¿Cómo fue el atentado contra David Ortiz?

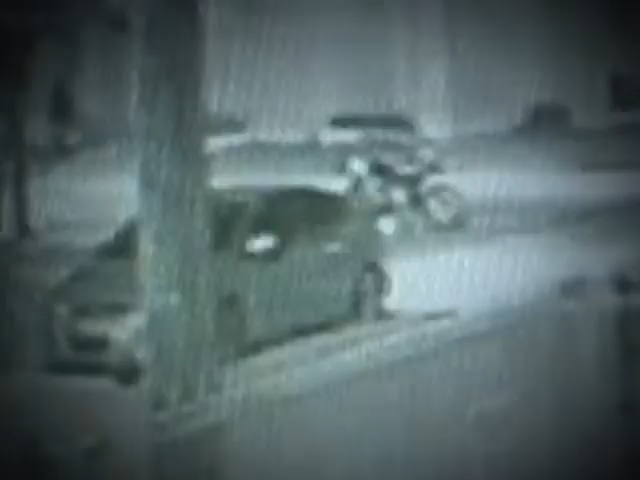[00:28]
Con conocimiento o no sobre la gravedad de lo que estaban a punto de realizar,
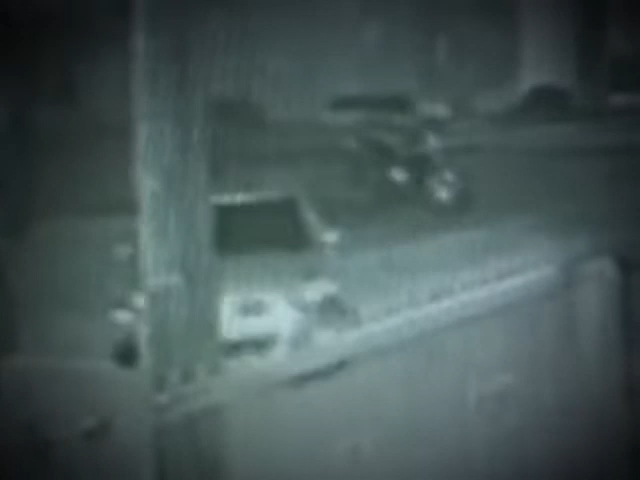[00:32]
las cámaras de un edificio muestran cómo llega la motocicleta con el hoy detenido Eddie Vladimir Félix García.